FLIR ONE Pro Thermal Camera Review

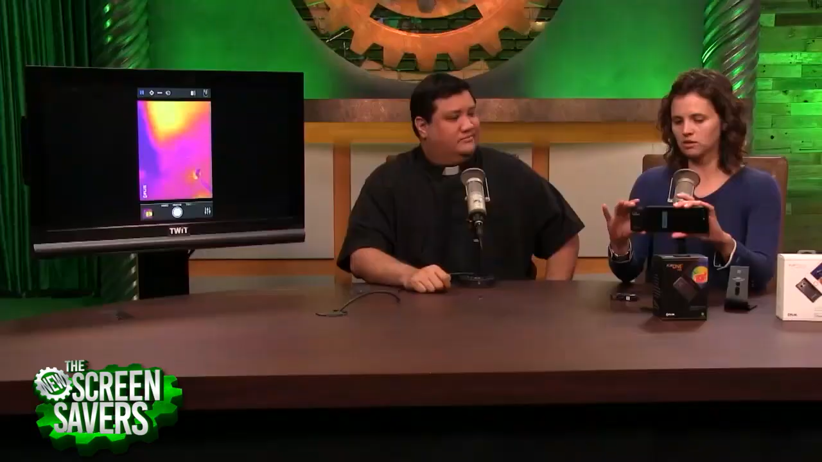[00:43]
produce a better picture with our Pro model. It's also a little bit more rugged.
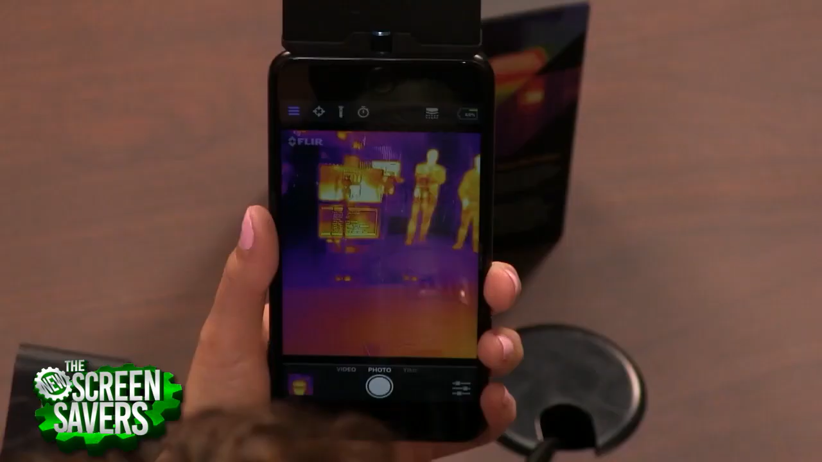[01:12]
Well, we're seeing both thermal energy and visible information in our blended MSX image.
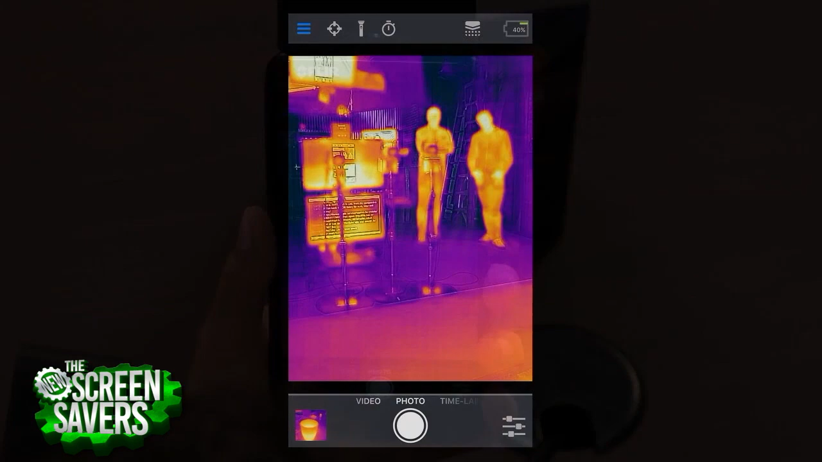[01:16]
So you can see the words on the screen that I'm pointing at. That would also be useful if you were looking at a fuse box.
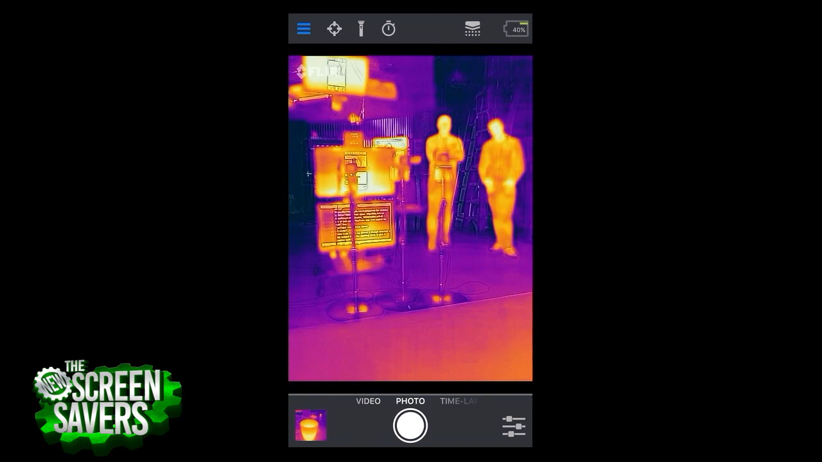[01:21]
You could read the labels. What we've also done is integrated with the wearables.
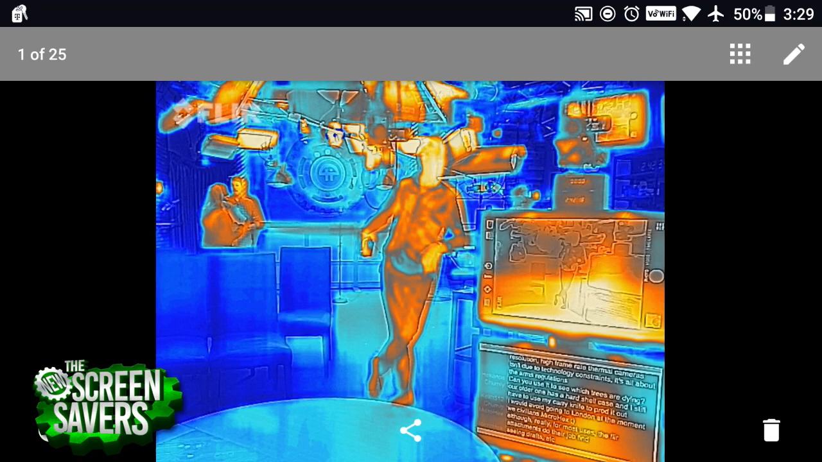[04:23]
Like for example, a standard thermal camera wouldn't show you, like down in the bottom here you wouldn't be able to see the text because this would all just be hot. It would all just be a blob of heat. So it's actually more detailed than what you're making. Far more detailed, far more detailed. And then I I didn't realize this but infrared really shows off wrinkles it really does.
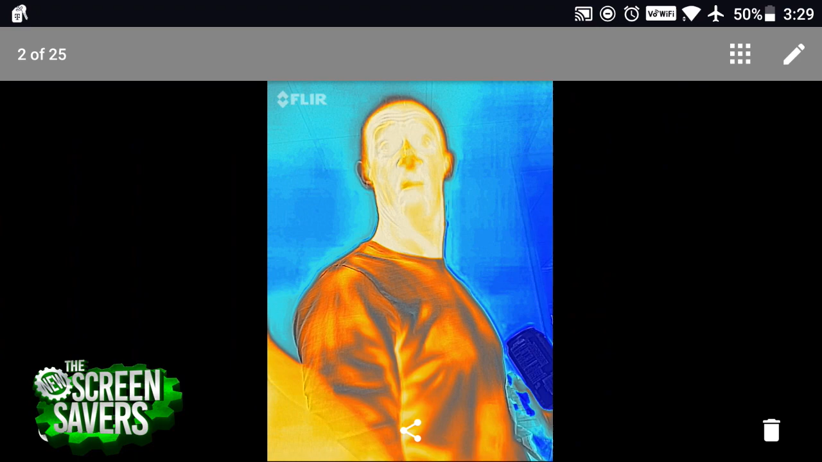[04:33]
Look at that. That's that's not so great. Oh, here's something here's something that's cool. So we went back into our power vault where all the power runs through and you can clearly tell where the heat is. Now the funny thing is these don't feel hot to the touch. Yeah. Because we don't register heat we register differences in heat.
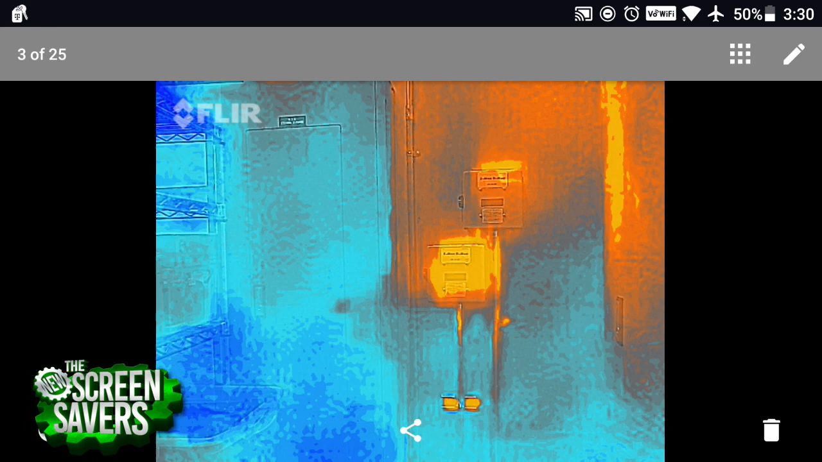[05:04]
This will actually show like where the heat is concentrated basically. Precisely. And remember this this is not near IR. Near IR is all reflected IR. Yeah. This is emitted IR. That's heat that's actually coming from from those parts. Oh, this one's interesting. Can you tell which one of these circuit boxes is attached to the rest of the office and which one is attached to the studio? Yeah. Yeah.
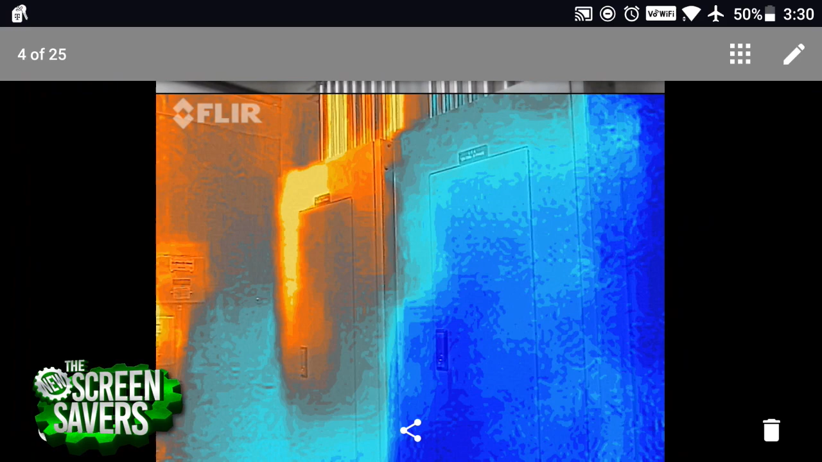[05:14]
You know, it's it's this sort of stuff. It's like, okay, well obviously the one on the left has far more current running through it. And that's the one that's that's connected to to our to our studio setup here.
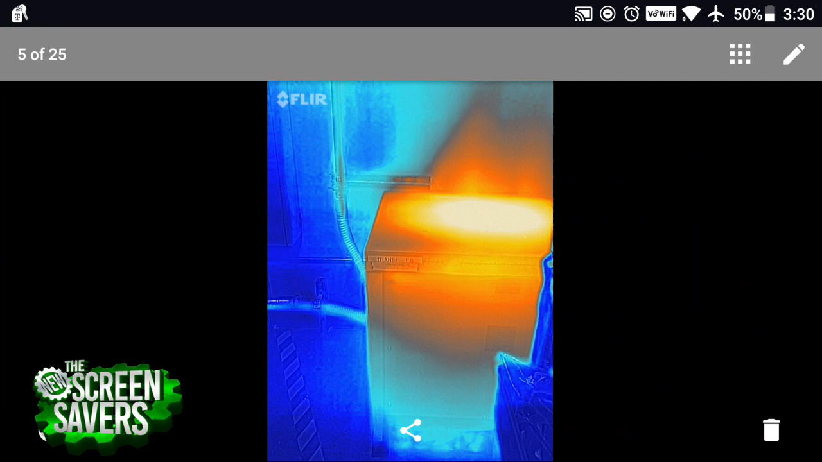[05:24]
This is the transformer. So all the power in the building comes through this,
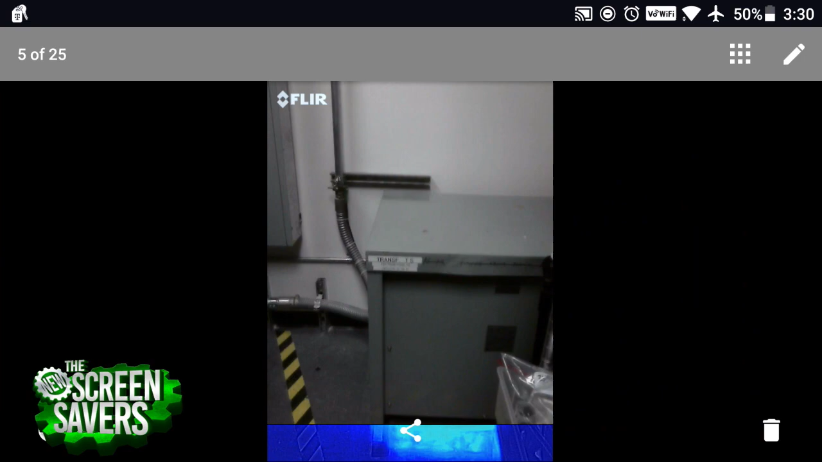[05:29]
which which is kind of interesting because there's a heat bloom that I didn't expect to see.
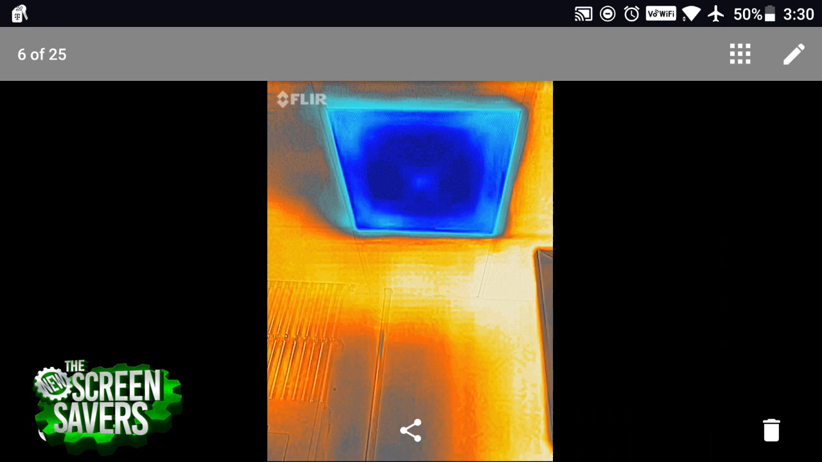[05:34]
And can you tell where the air conditioning vent is? That is awesome. And now here. Oh, yeah.
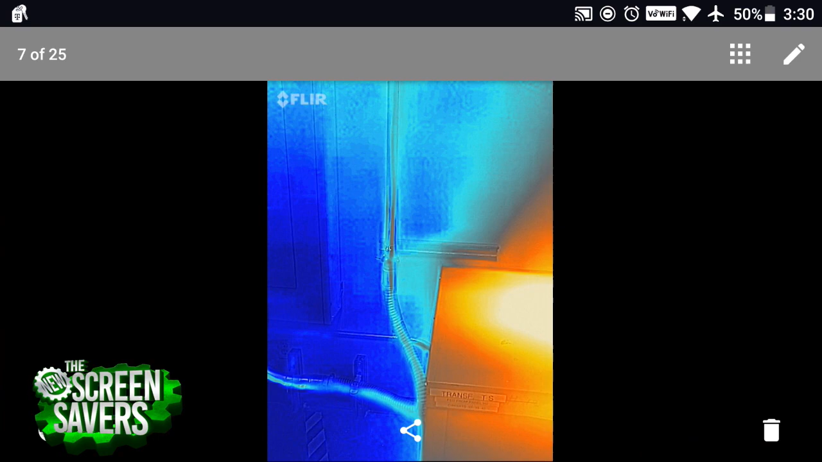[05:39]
Actually, this is this is something else I kind of like. Yeah. What is this? This is the main.
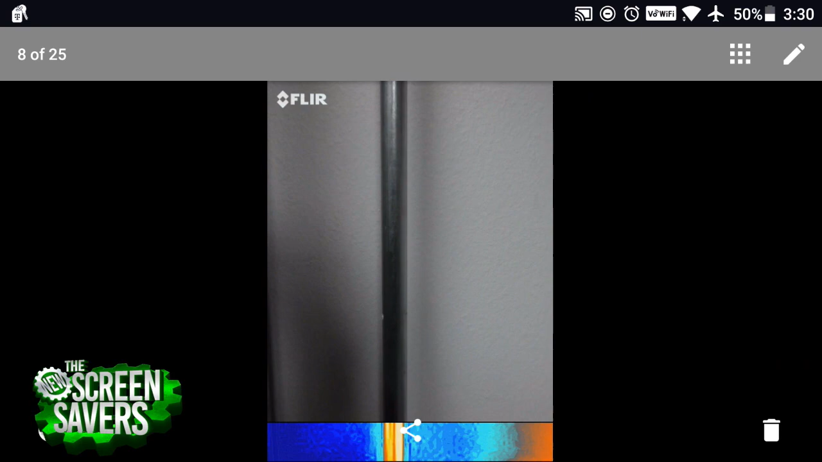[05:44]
So this feeds the building. And I it does not feel hot. In fact it feels cold.
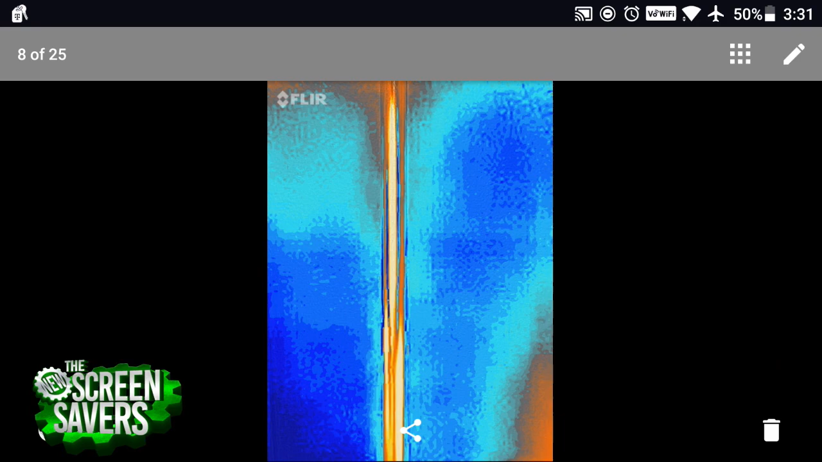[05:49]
But in this image there's a lot of IR being emitted from from from that conduit. And it's this is one of these things again where it just kind of changes the way that you look at the world around you. I use this all the time now.
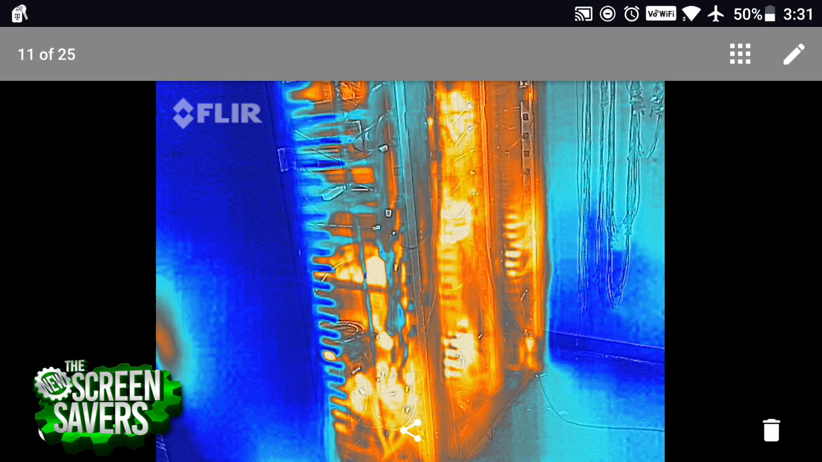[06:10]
I have a previous version of this whenever I'm going into a data center because it allows me to see if equipment has been located in the wrong place. I want all my hot items near the top because I don't want that heat to be coming up through everything else in the rack.